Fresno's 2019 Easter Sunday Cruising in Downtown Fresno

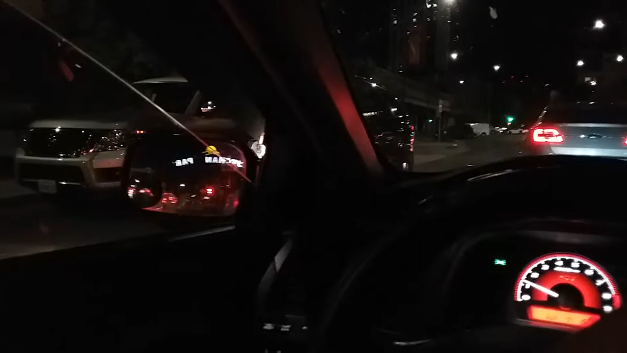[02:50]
Cops out here. Belly's is packed.
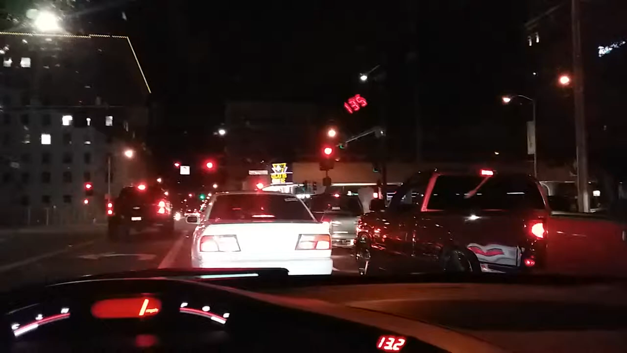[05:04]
Man, I'm surprised how packed it is down here in downtown Fresno. Man, someone's slumping. It ain't me. Traffic everywhere.
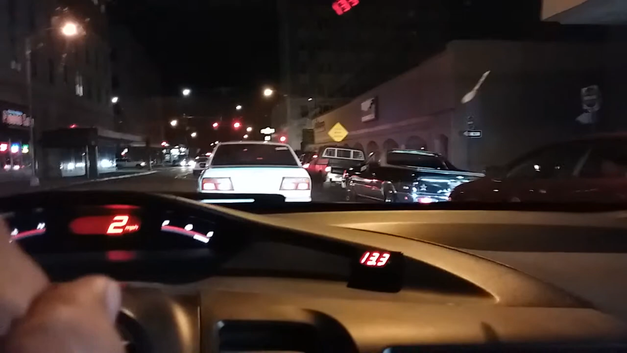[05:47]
This is what cruising's all about. Everyone's just chilling. Just bumping, waiting for the light to turn green.
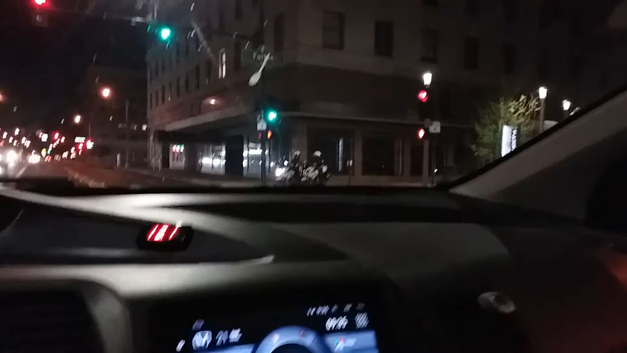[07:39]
It's hella packed over here. And the cops are still right down the corner.
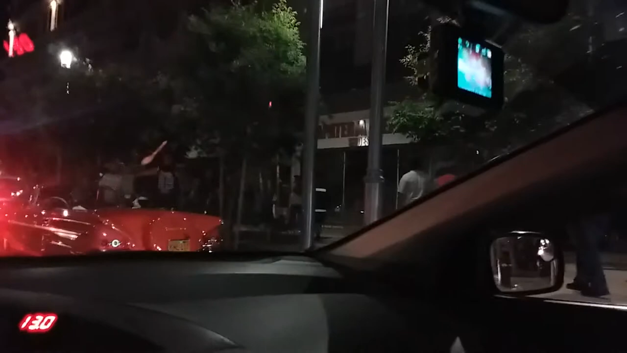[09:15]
Everybody's out here, families and everything. Everyone's cruising it.
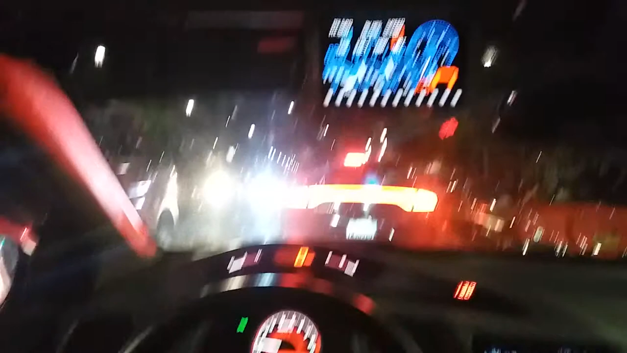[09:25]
Fucking everyone's out here bumping. Classics. You got a can of hurricane. You got the bad man across it.
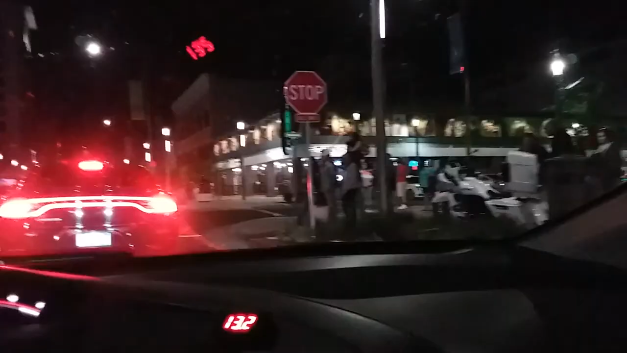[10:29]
Man, look at families and shit is out here. Bugatti, Maserati, Maserati, Maserati. And this is where all the cars are at.